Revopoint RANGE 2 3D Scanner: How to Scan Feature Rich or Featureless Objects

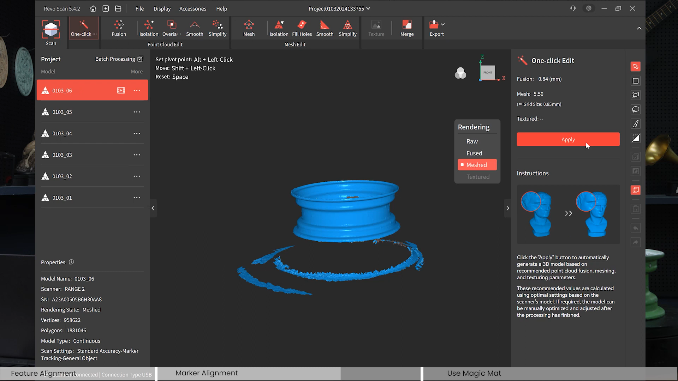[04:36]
yeah so pretty good we just have some noise here that we can just knock out in isolation
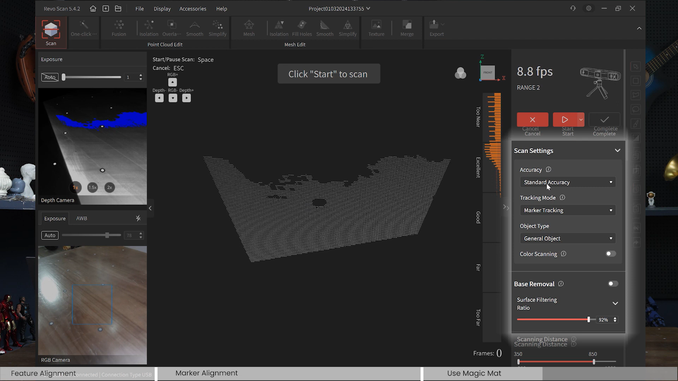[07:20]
you have scanning settings accuracy tracking mode object type and it's color scan then it says base removal if you have that clicked that could be an issue too because you are scanning
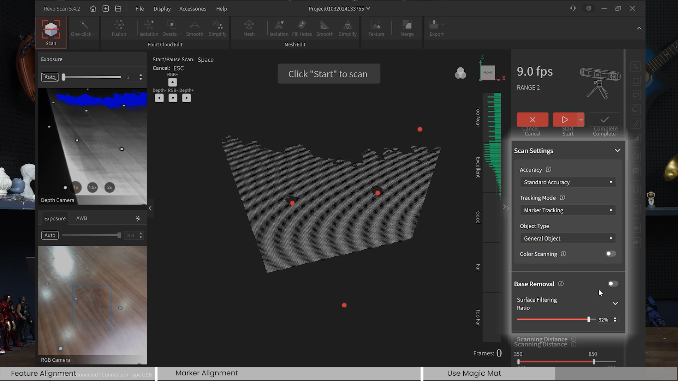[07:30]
the base so just make sure that is unclicked let's try this out